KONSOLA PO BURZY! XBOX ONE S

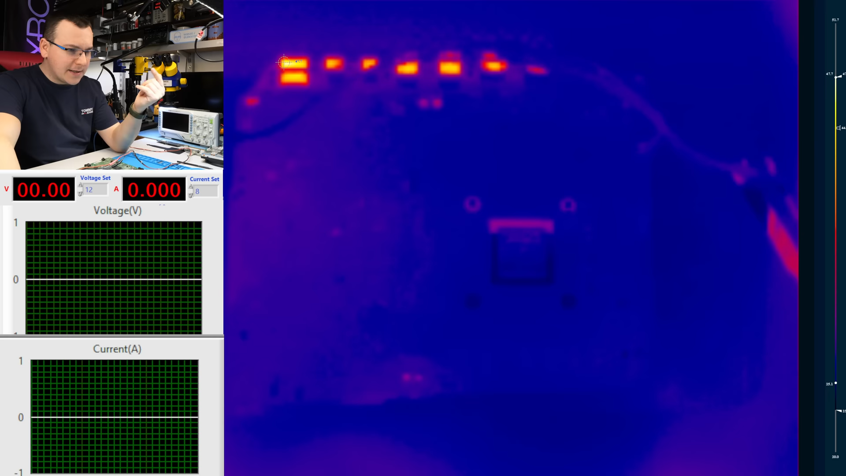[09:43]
Zawsze ją tracę z oczu. Dobra, puszczam 3, 2, 1, go. 8 mA. Oho! Tu się coś grzeje.
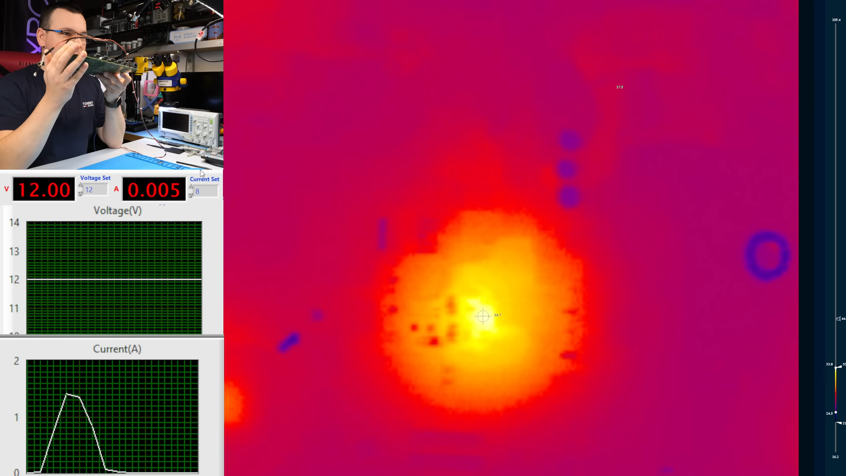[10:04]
Rozgrzewa się do czerwoności. I patrzcie. Płyta pobiera 5 mA i stoi w miejscu. I co? I dupa zbita.
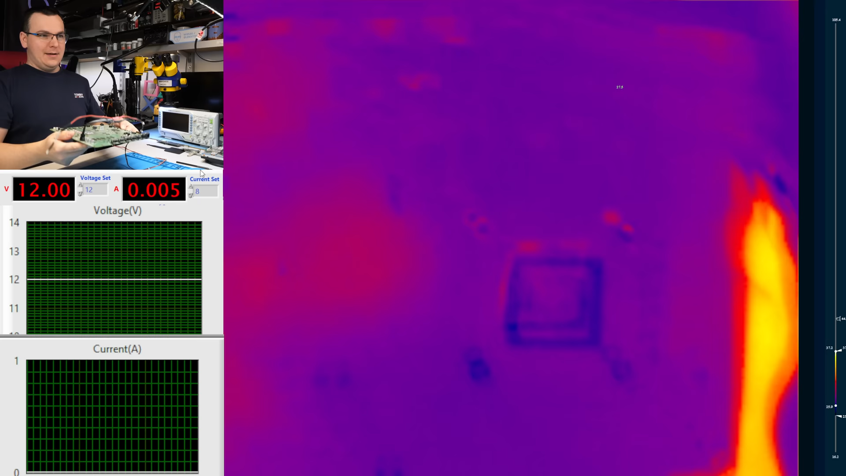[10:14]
I teraz jeszcze raz ją wyłączę. Ja już wiem, co jest grane, bo się z tym kiedyś spotkałem. Analizowałem te tematy, ale zaraz wam o tym opowiem.
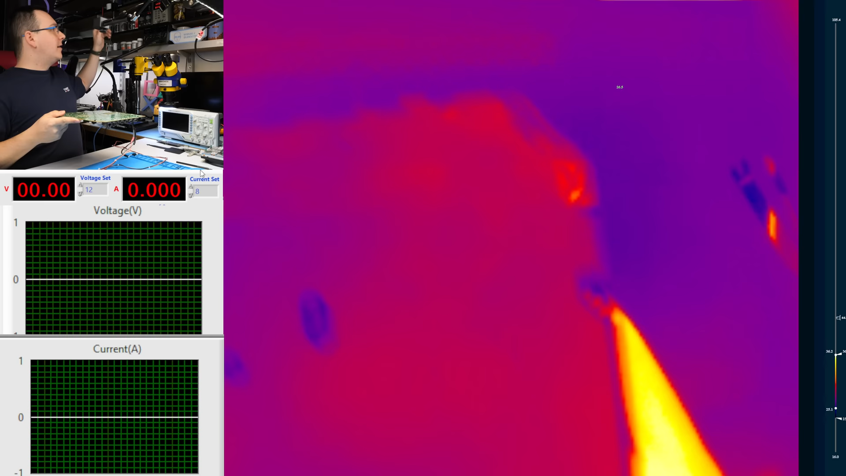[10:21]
Jeszcze raz włączę ją. I tak, nagrzewa się co? Ten dupek. Układ odlanu. Widać to na termowizji.
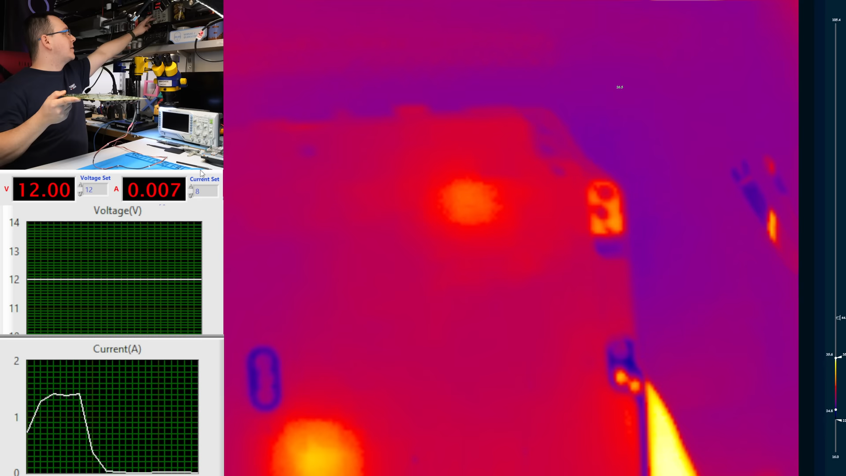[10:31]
To jest piękne. O, ale zasłania. Ty, no weź tego badyla. Pyk.
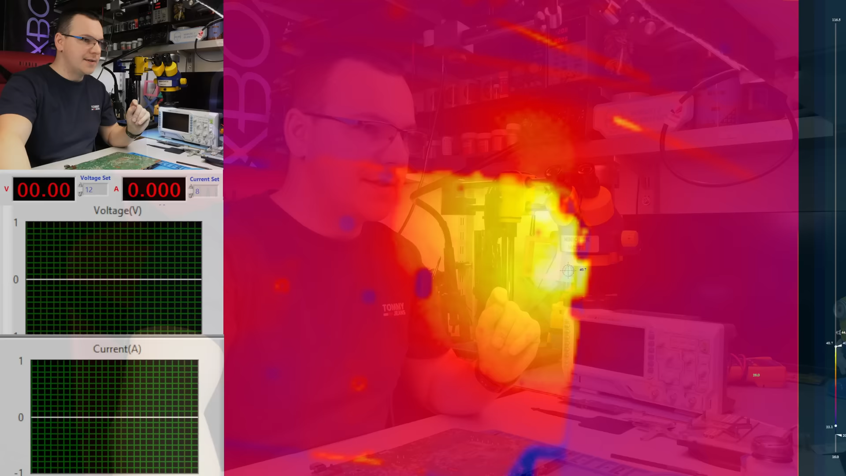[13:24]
Bach. Jeszcze laminat jest ciepły, ale niech sobie będzie.
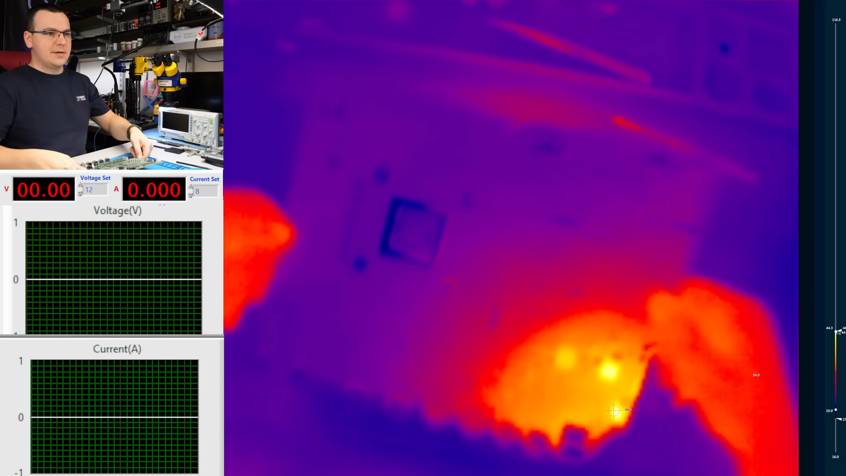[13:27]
Mnie teraz najbardziej interesuje to,
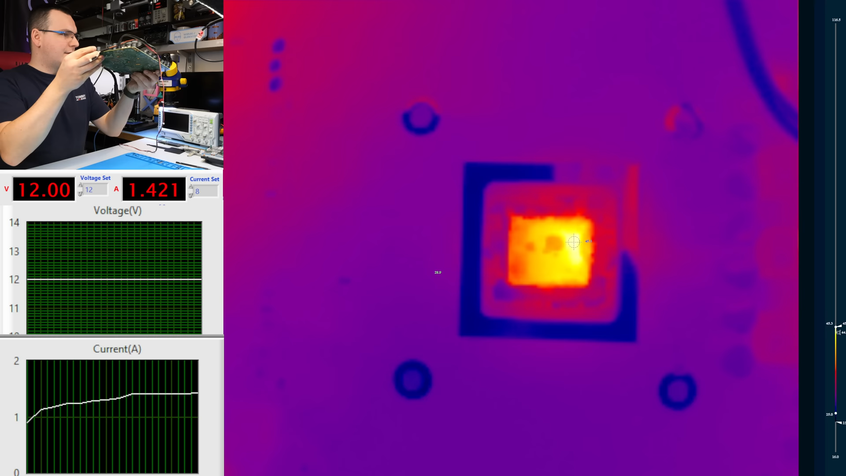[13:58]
I już jest bardzo dobrze, 45 stopni, 1,4 ampera pobierane jest przy 12 V.
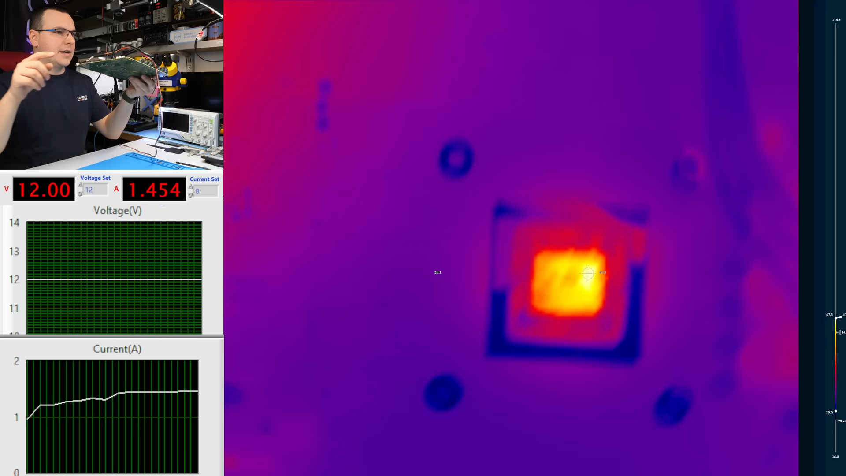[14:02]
I ta konsola teraz zaliczy 4 resety.
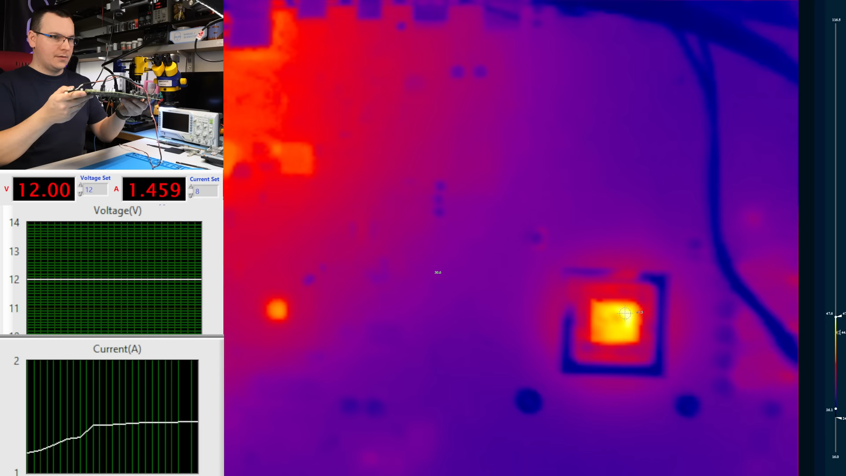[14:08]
Jest bardzo dobrze. Moc się nagrzewa. Przetwornica, która była na środku, czyli mniej więcej w tym miejscu, nie nagrzewa się.
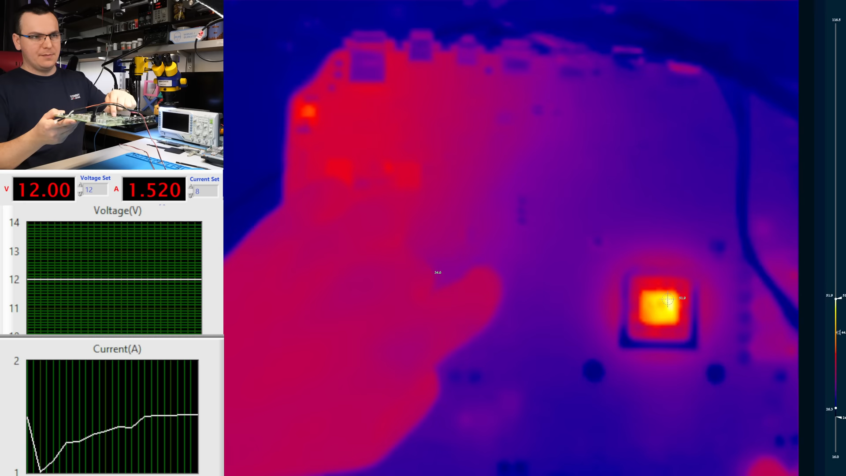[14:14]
Procesor APU też się nagrzewa.
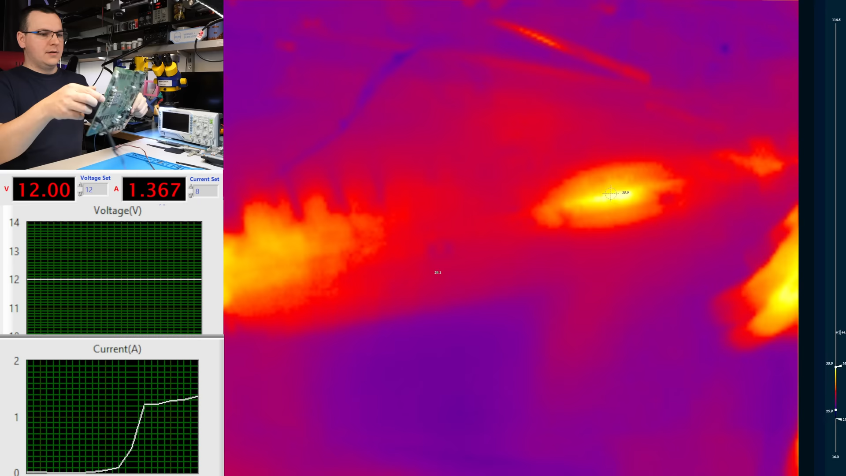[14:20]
Z tej strony nie ma żadnych złych symptomów, bo w tym wypadku lewy dolny róg płyty. Układ LAN-u nie jest dostępny, więc nie nagrzewa się.
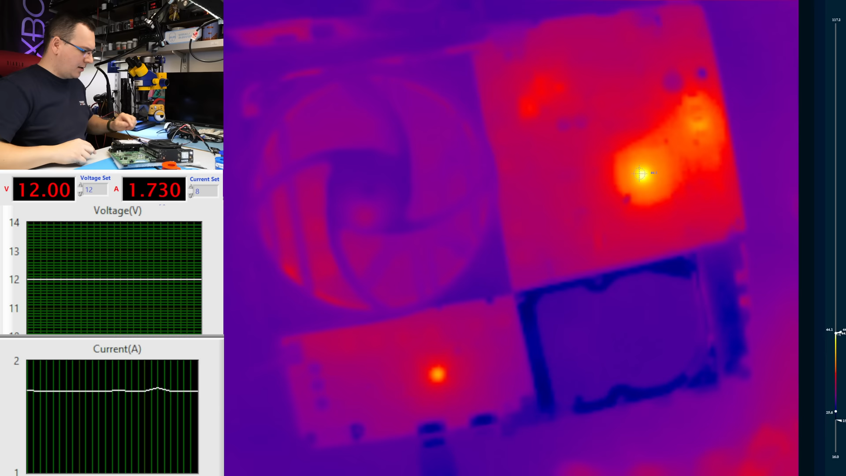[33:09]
Mostek nagrzewa się, ale widać, jak ciepły też jest transmitter TDP. Więc możliwe, że go strzeliło. Teraz, żeby nie przedłużać tego materiału, przydałoby się wlutować jakikolwiek inny sprawny TDP
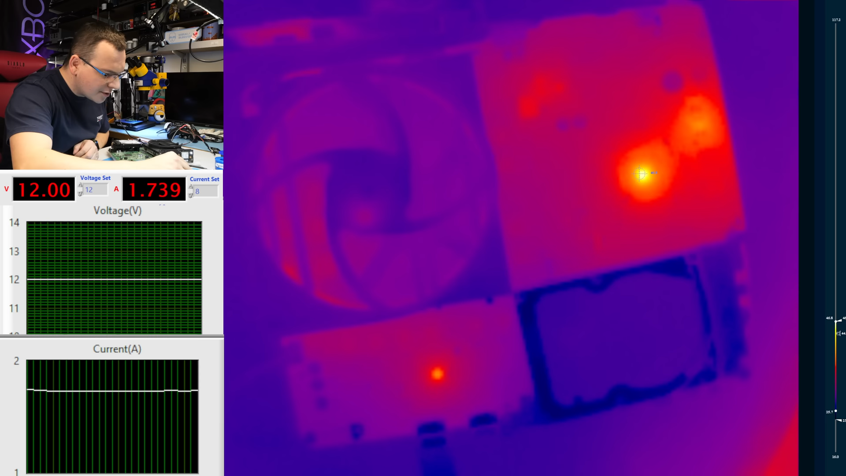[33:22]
159, bo chciałbym pokazać, że ona działa, prawda? Poczekajcie, ja powiem Mieciu, że Mieciu załatwił. Mieciu, załatwił TDP 159 sprawny.
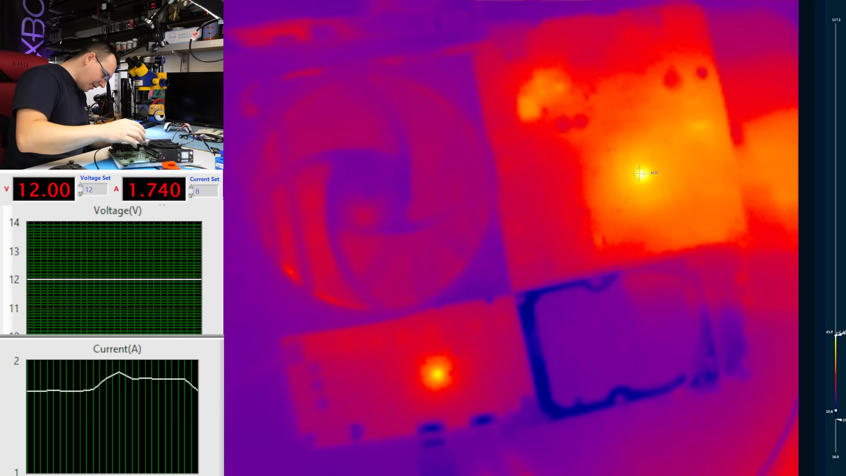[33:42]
Przecież ta płyta, którą tu miałem, ma na sobie TDP. Zabierzemy z tej płyty dawcę. Pyk. Raz do góry.
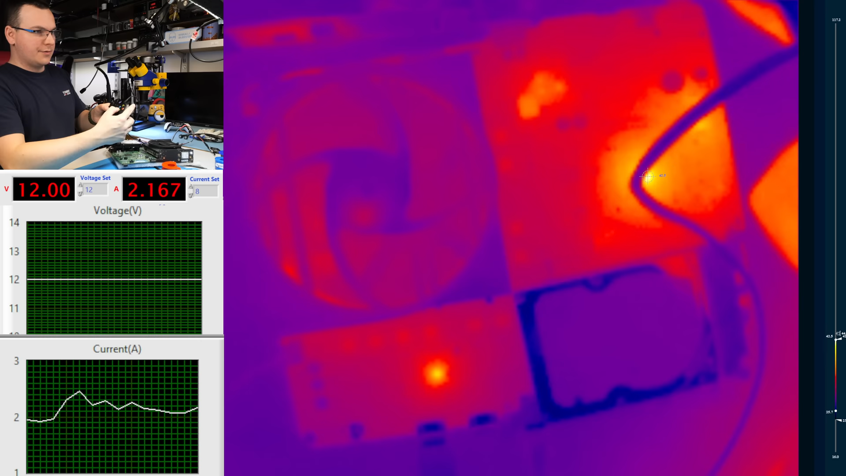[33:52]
Wyłączam. Ale centralnie widać po transmitterze, jak się grzeje. I powiem wam, że pierwszy raz na termowizji sprawdzam Xboxa. Można by sobie było zrobić takie testy, gdzie odpalamy konsolę i na termowizji sprawdzamy, jakie komponenty do jakiej temperatury się nagrzewają.
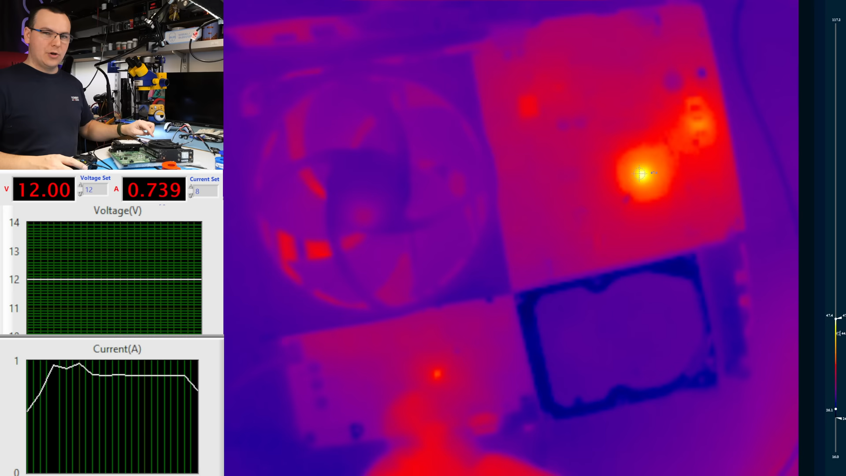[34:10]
I wtedy to mogłoby nam sugerować w ciemno, czy transmitter jest do wymiany, czy nie, bo jeżeli on maksymalnie złapie 50 stopni, no to ok, liczmy, że to jest punkt odniesienia i ma działać.
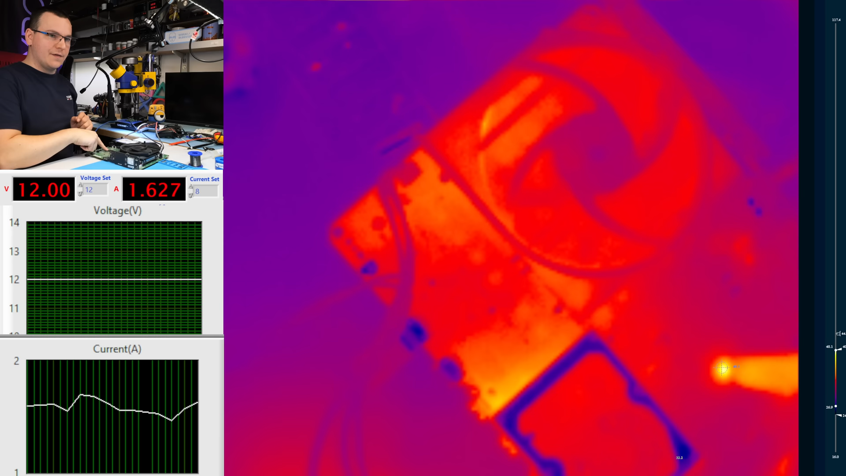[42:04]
Mostek się nagrzewa, a transmitter się nie nagrzewa. A widzicie, ja tego nie wiedziałem. Tylko nie podłożyłem pod płytę pianki PE.
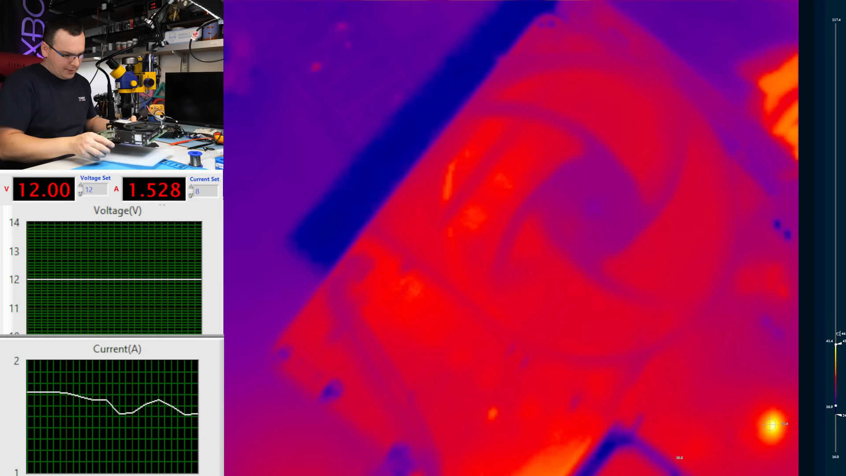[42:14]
Nie chcę, żeby od spodu coś się zwarło. Ale pomimo, że właśnie, to jest ważna kwestia, pomimo, że HDMI jest podpięte, w tym miejscu jest transmitter.
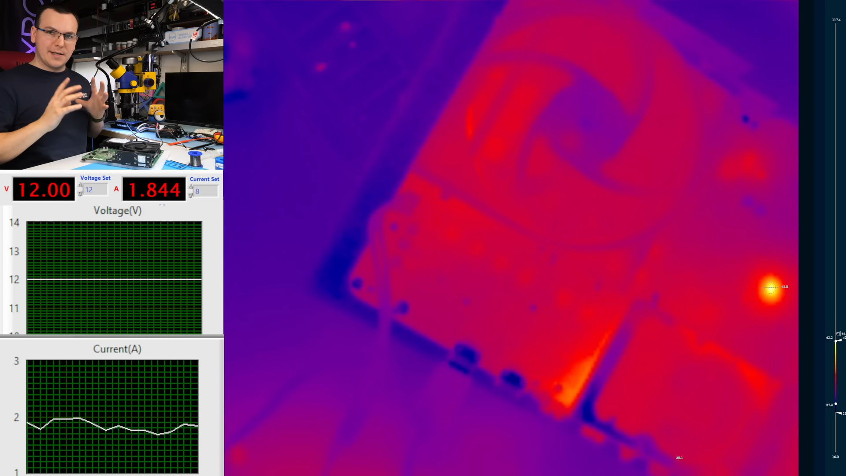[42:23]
Transmitter się sam w sobie nie nagrzewa.
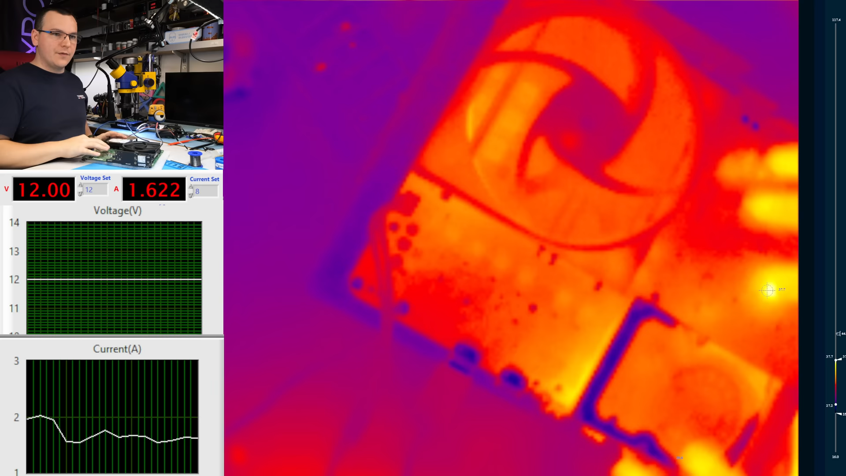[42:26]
Mostek wiadomo, tam wykonuje pracę 42 stopnie na podglądzie. Dobra, palimy ją. Panie, 3, 2, 1, go. No i czekamy, będzie obraz czy nie?